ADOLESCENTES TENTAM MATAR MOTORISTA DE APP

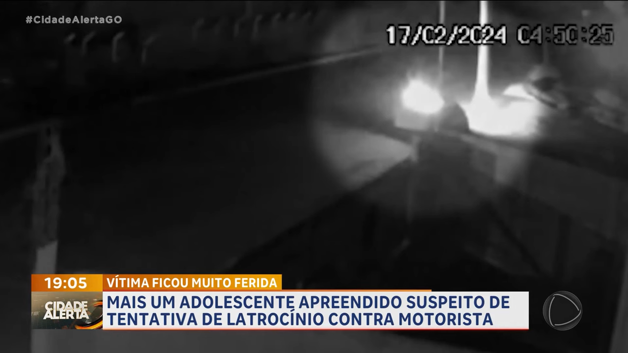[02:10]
É nesse momento que os outros dois começam a dar vários socos no rosto do homem. Como se não bastasse, o adolescente com a mão ali doendo, ele sai do carro, chega a caminhar, vem e pega uma pedra aqui nesse lote.